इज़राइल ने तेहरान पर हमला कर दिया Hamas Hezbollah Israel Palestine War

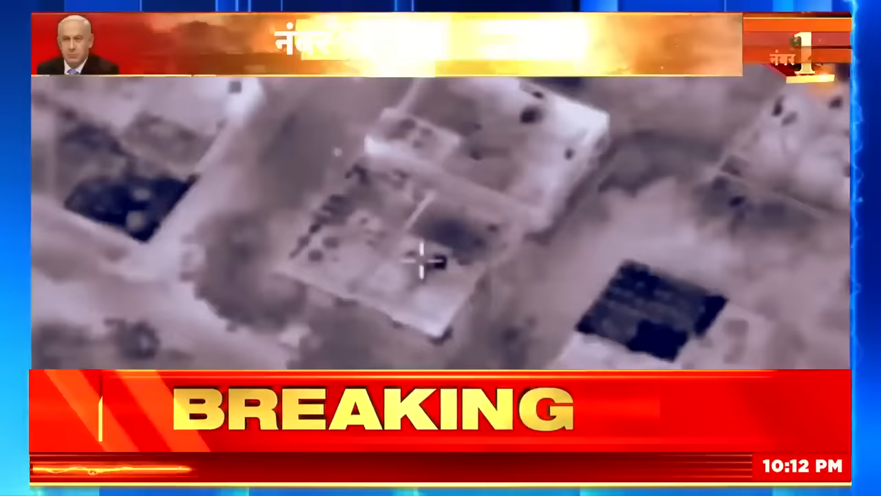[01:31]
پانچ ہزار حملے کر چکی ہے جبکہ زمین اور سمندر سے اسرائیل کی اسپیشل فورس نے حماس کے چھے سو ٹھیکانوں پر پچھلے چوبیس گھنٹے میں حملہ کیا ہے
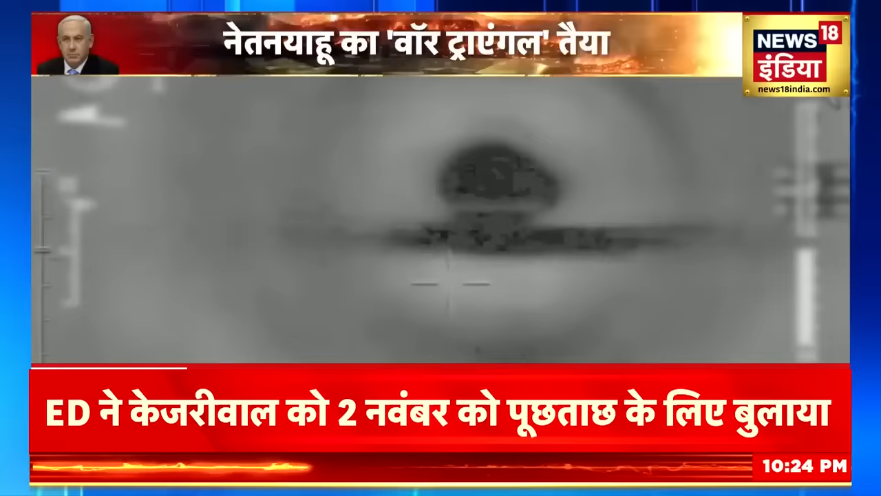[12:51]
اسرائیل نے سیریا کے اندر کئی سینٹھے گانوں کو ٹارگٹ کیا ہے یہ انفرارڈ ویڈیو ایسے ہی ایک حملے کا ہے اسرائیل کا دعویٰ ہے کہ سیریا کی طرف سے اس پر کئی طرف سے بمباری ہوئی ہے اور اب اس کی ائر پورس کا یہ حملہ سیریا کو موتوڑ جواب ہے